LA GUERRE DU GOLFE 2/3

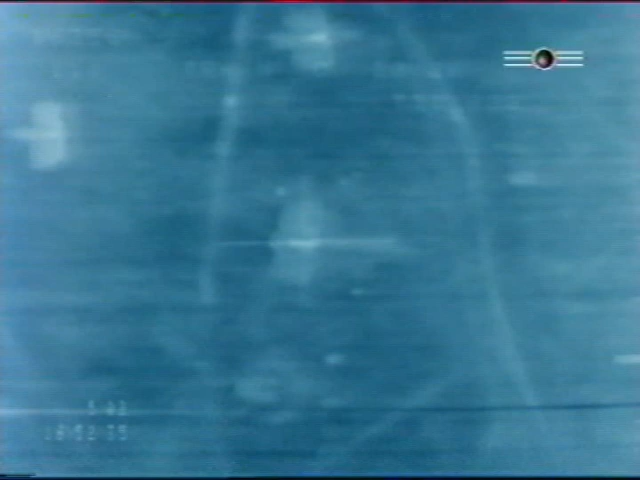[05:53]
Quand ils atteignent les lignes de front irakiennes, les équipages constatent que même les tanks les mieux camouflés sont perçus par les caméras infrarouges comme un rectangle blanc à cause de la chaleur du soleil. Mais à la différence des B-52, les F-111 sont équipés de bombes guidées par laser.
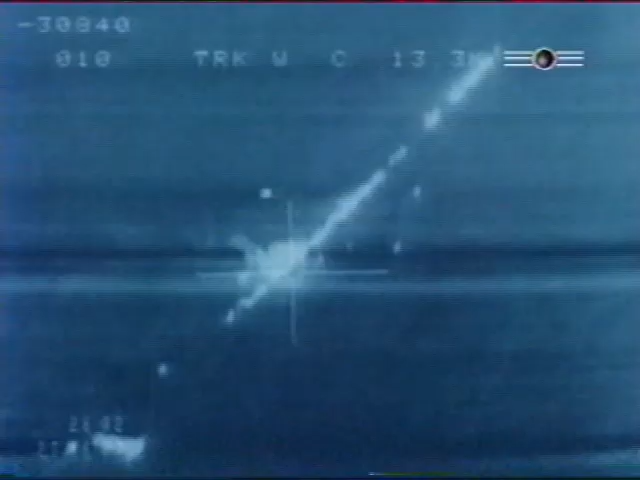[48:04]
Les bombes de Krause et de Zahedal détruisent les véhicules de tête. Créant ainsi un gigantesque embouteillage.